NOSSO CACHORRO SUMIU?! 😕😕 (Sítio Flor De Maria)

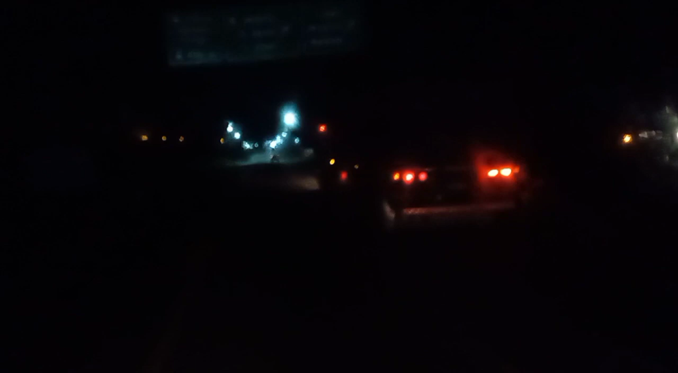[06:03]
BR-116 é o palco do momento! E vamos mais em busca de um leite, né? Vamos que vamos! Aí na frente tá a bela e linda Vitória da Conquista. Vamos ali na região de Itambé filmar lá pra vocês, dar uma olhada lá. Marçal Positiva. E Spike não apareceu ainda, Badé. Desde anteontem ele sumiu aí. Já procuramos, não achamos.